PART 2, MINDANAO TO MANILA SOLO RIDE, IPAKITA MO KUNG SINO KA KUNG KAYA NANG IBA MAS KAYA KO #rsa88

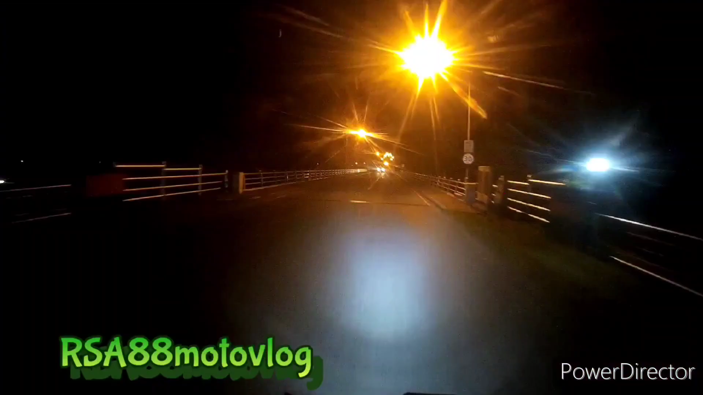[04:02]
1 week later. Yes, you ako po ay nagbabalik muli ride update tayong muli mga ka-rider nandito
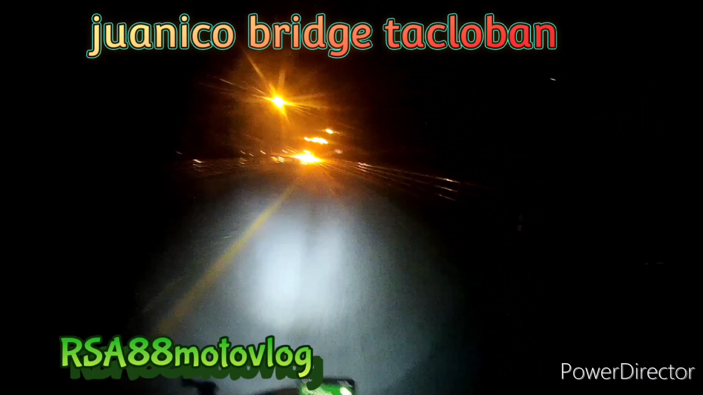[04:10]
na tayo sa Santa Rita Juanico Bridge at tatawid na tayo sa Samar Island at sa oras na ito 4:30 AM na po ng umaga at pangatlong araw na sa ating ride at kulang
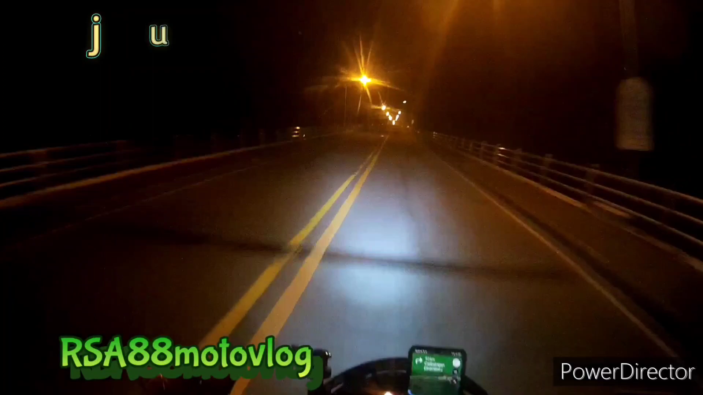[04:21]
ipaalam po sa inyo na natulog kami dito sa Tacloban at may mga hotel naman dito sa Tacloban na abot kaya ng masa at this time patungo na tayo ng Allen Simon via Katbalogan Samar at Kalbayog almost 6 hours ang biyahe po natin estimated time of arrival sa Allen 1:30 PM mga ka-rider at hanggang dito na lang muna po tayo for more update please subscribe naman po sa aking YouTube channel RSAID8 Moto Vlog at pa-follow na rin sa FB thank you ride safe po.